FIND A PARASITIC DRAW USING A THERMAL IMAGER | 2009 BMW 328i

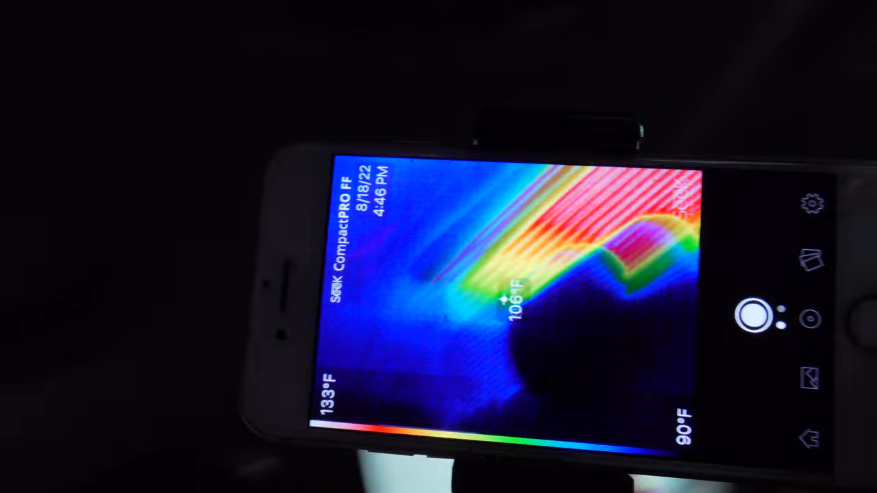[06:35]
On screen: spot 106°F, scale top 133°F, scale bottom 90°F
it's pretty clean oh hold on I know you guys saw that
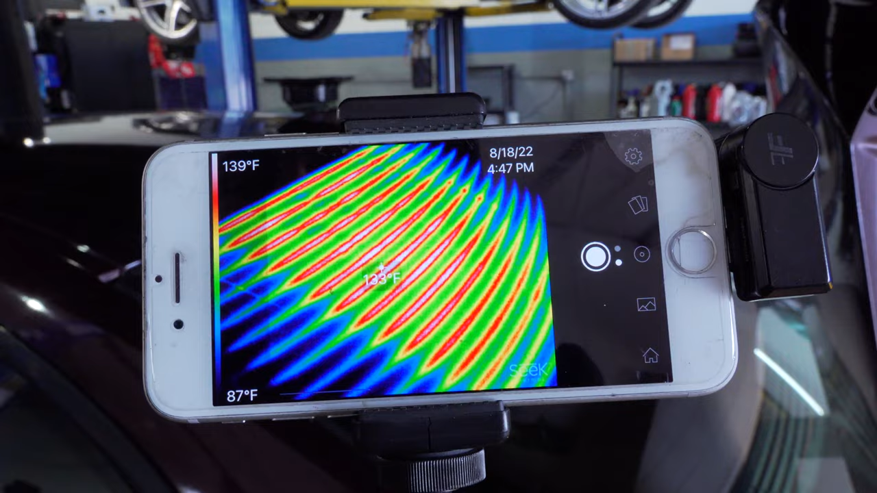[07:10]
On screen: scale top 139°F, scale bottom 87°F
clarity let's keep going though got our battery there
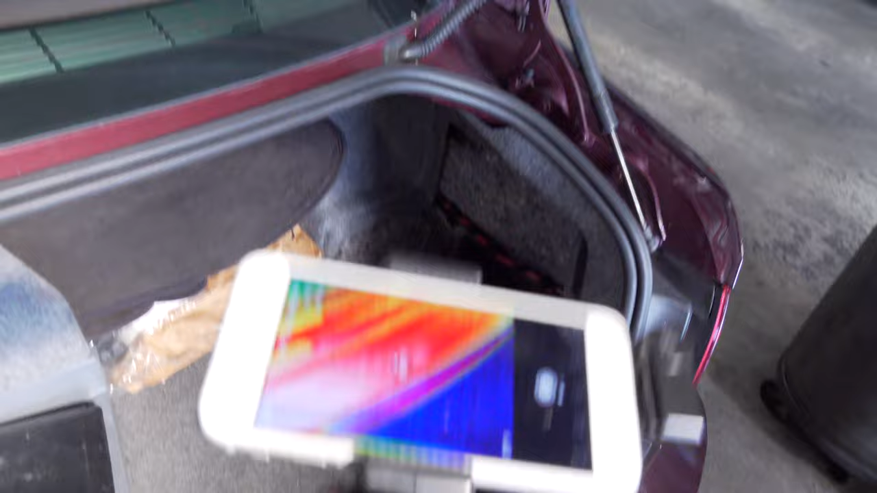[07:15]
for the most part our battery is pretty good
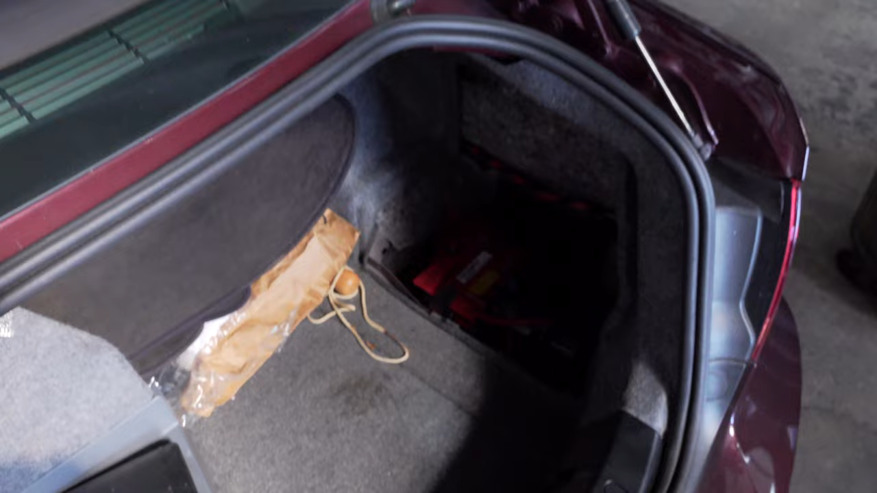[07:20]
and I don't see any electronics over here gotta make sure we get everything right
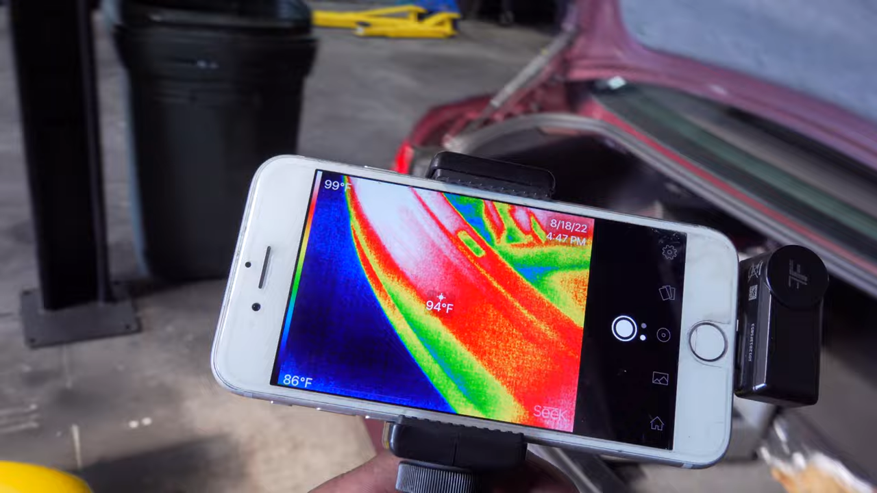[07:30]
On screen: spot 94°F, scale top 99°F, scale bottom 86°F
that is a reflection oh no that's the sun hitting it so it's gonna be hot we do have uh
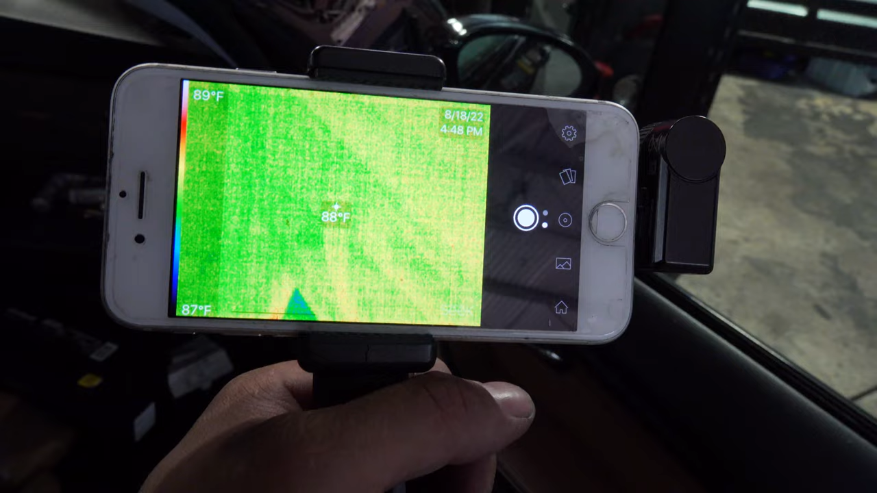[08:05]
On screen: spot 88°F, scale top 89°F, scale bottom 87°F
and finally the last handle here
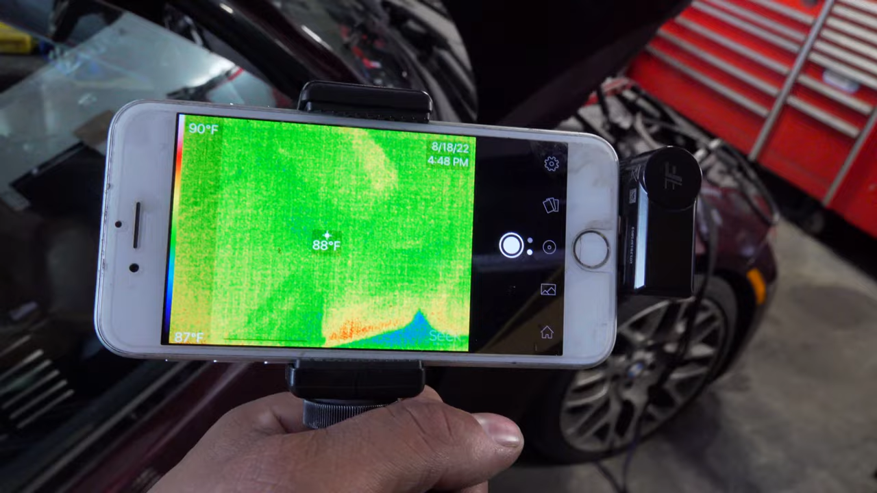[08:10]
On screen: spot 88°F, scale top 90°F, scale bottom 87°F
looks like that's it our defroster is stuck on
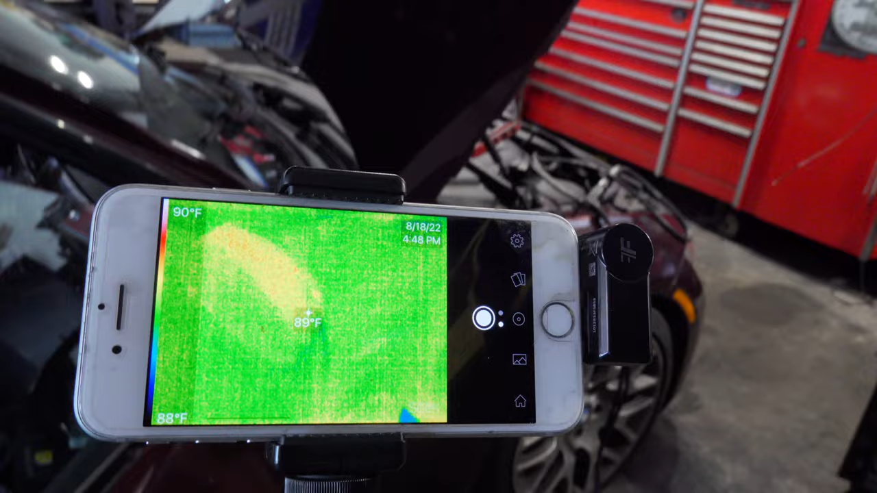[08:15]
On screen: spot 89°F, scale top 90°F, scale bottom 88°F
let's go take a look at some diagrams so we've got our
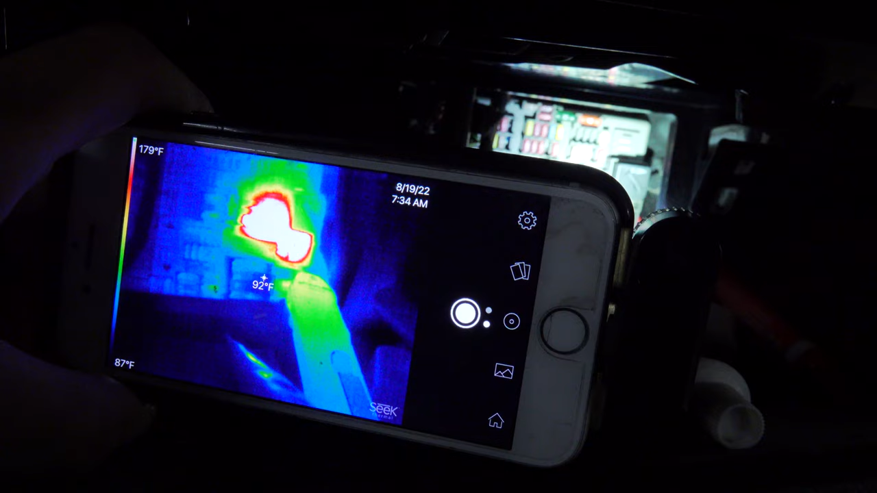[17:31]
On screen: spot 92°F, scale top 179°F, scale bottom 87°F
and put this stuff onto it I wanted to check the thermal imager and I could see that my 30 amp fuse over here
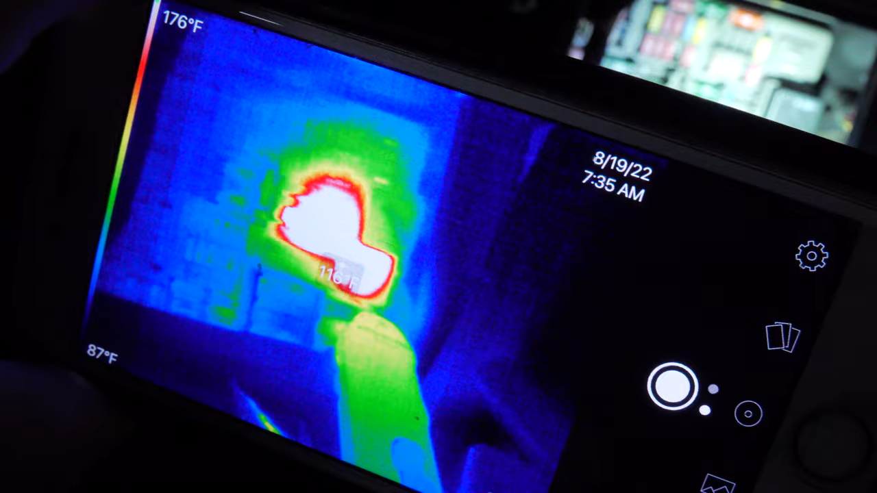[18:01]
On screen: scale top 176°F, scale bottom 87°F
I'm willing to bet that that relay is internal to that junction box and it is quote unquote unserviceable